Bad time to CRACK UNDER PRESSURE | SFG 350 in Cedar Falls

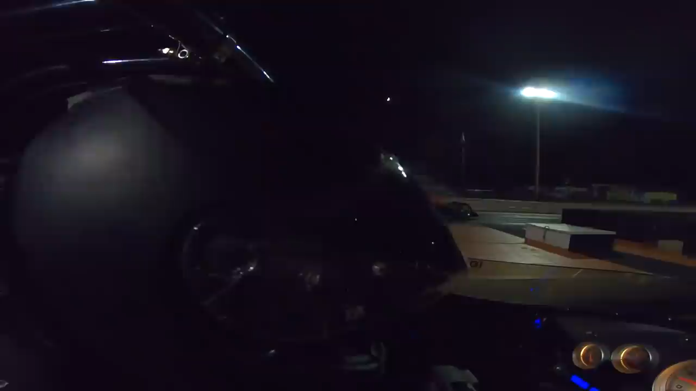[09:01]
Tom. Pulled in the lanes a while ago. Pulled up right beside his dad. I'm going to try to make a little bit better decision here. 4.86 the dial. On Gaw's car.